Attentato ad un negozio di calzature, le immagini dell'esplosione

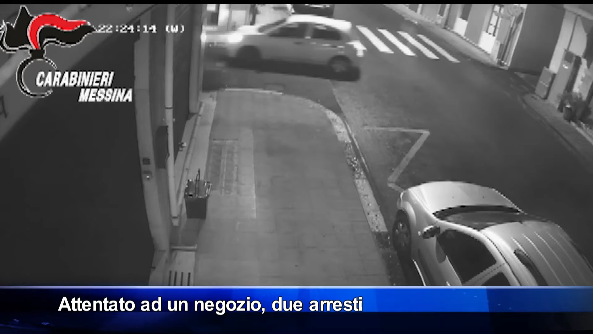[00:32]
ha permesso di delineare il momento del delitto scaturito dal profondo rancore nutrito dal mandante nei confronti del proprietario dell'esercizio commerciale. Le indagini hanno permesso di appurare attraverso la visione delle immagini riprese dalla videosorveglianza di un'attività commerciale adiacente al negozio oggetto dell'esplosione
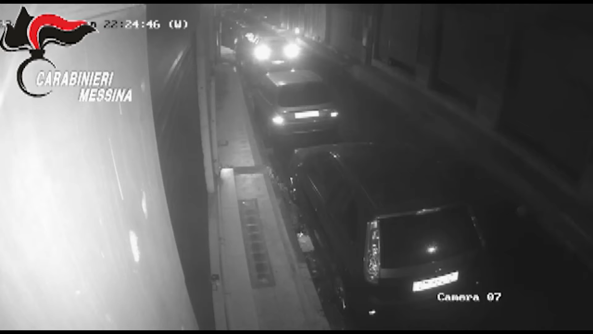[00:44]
che l'ordigno era stato collocato da due uomini giunti a bordo di un'auto Nissan Micra di colore bianco che proveniva dalla direzione Messina Catania. Le telecamere hanno immortalato i due soggetti che hanno parcheggiato il mezzo lungo l'adiacente via Leandro e sono scesi dal veicolo prelevando una busta.
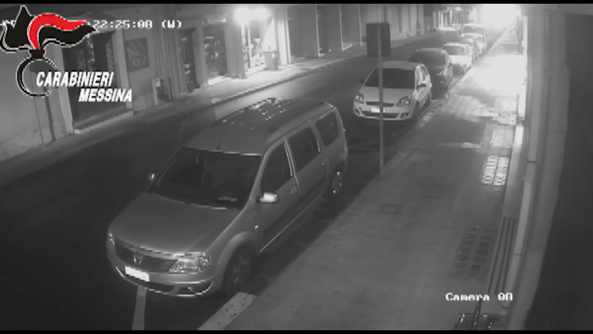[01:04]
L'uomo che viaggiava sul lato passeggero col volto travisato ha preso il contenuto ed è corso verso il negozio posizionando l'ordigno nei pressi della vetrina, innescando poi la miccia.
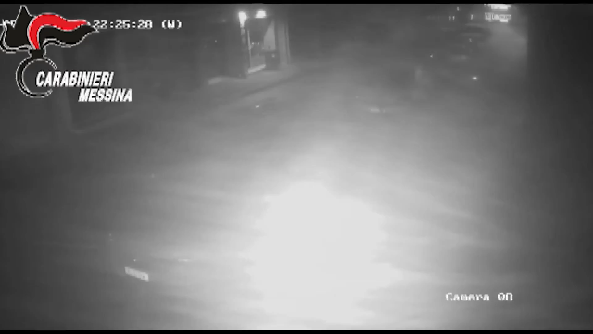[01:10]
Quindi è tornato di corsa verso l'autovettura dove il complice che lo attendeva è partito immediatamente in direzione Catania.